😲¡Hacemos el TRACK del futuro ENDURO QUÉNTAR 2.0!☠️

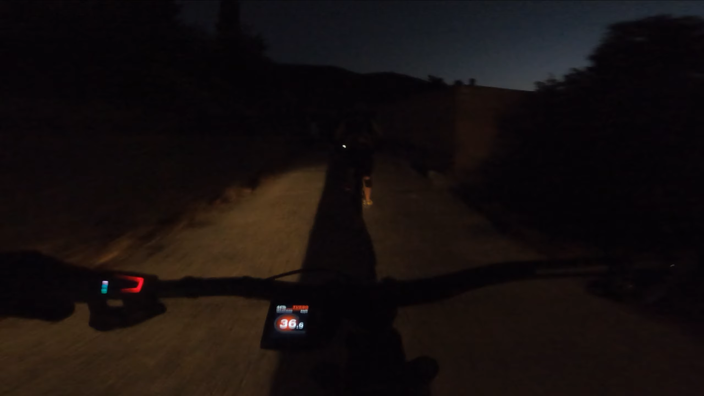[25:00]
Lo ha hecho de noche del todo, menos mal que tenemos un coche detrás Yo creo que es una arma caritativa que nos va alumbrando.